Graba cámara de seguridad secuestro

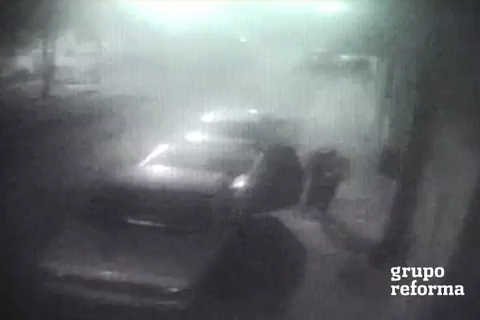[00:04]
Una cámara de seguridad de un negocio de Nixtamal, ubicado en Iztapalapa, videograbó el momento en que la hija de la dueña fue plagiada por un grupo de hombres, entre los que se encontraban tres empleados y uno de sus trabajadores. El video forma parte del expediente de la Procuraduría General de Justicia Capitalina sobre la banda de Los Santiago, quien estuvieron un mes en cautiverio a la víctima y por la cual exigían 5 millones de pesos.